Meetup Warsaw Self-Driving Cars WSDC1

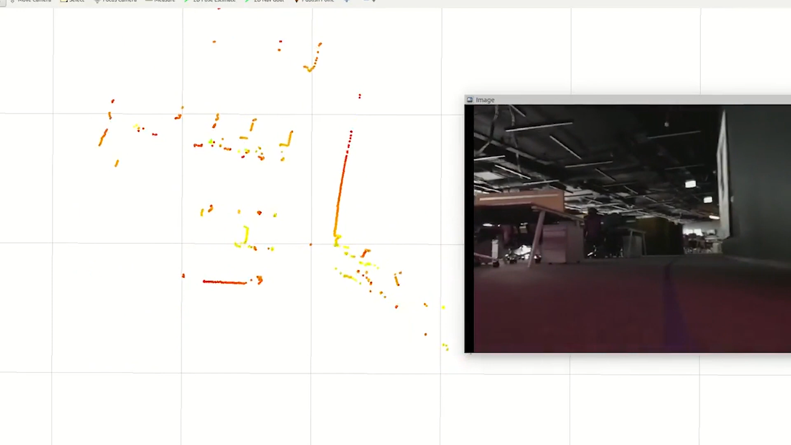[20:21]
posiadający również dane z kamery, ale również dane z lasera. Więc nasz pojazd znajduje się tutaj, w tym miejscu, w środku. I z prawej strony widzimy ścianę, którą tutaj widać.
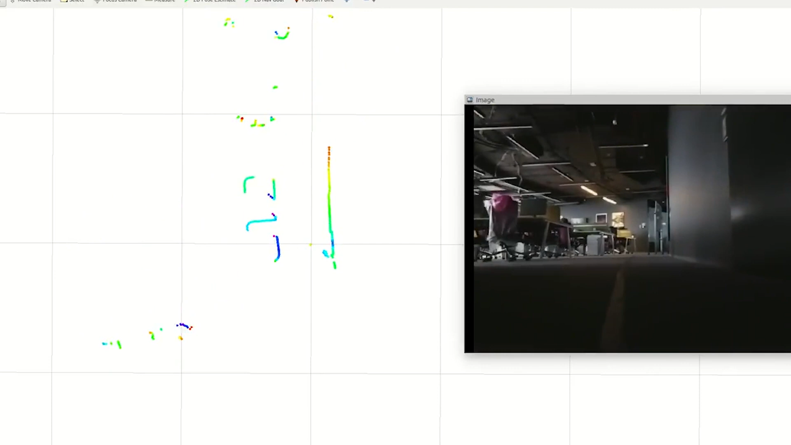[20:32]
A po lewej stronie biurka różnego rodzaju i inne przeszkody. I mając taką informację na promieniu tych tam 20 metrów czy 15 metrów,
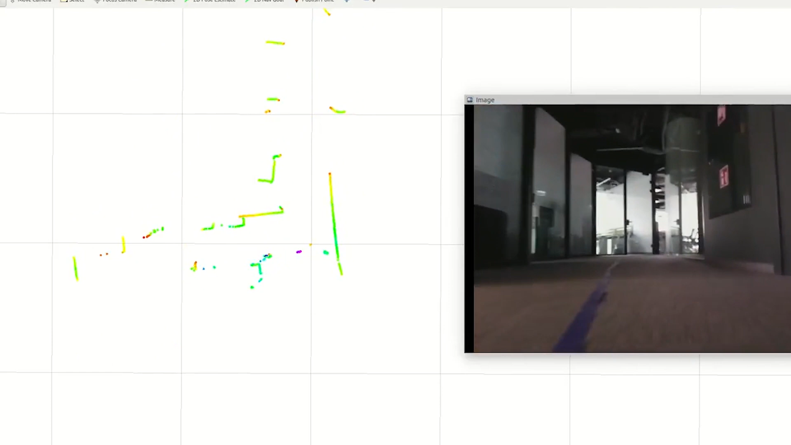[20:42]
możemy wybudować mapę, możemy się lokalizować na tej mapie i to byśmy chcieli zrobić. Chcielibyśmy zbudować mapę w pierwszym przejeździe,